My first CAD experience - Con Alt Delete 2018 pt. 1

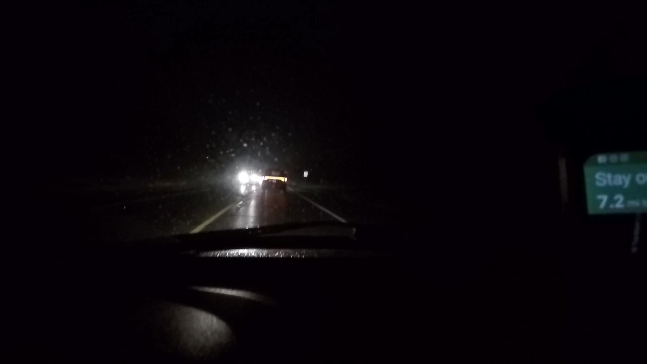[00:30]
So here I am driving along, dark ass road, foggy, a little bit of rain, and I still have quite a ways to go. And my dumb ass realizes that I forget two things. One, I forget my horse mask. And two, I forget my motherfucking business cards. If you could see my face. God, ladies and gentlemen, we're almost there.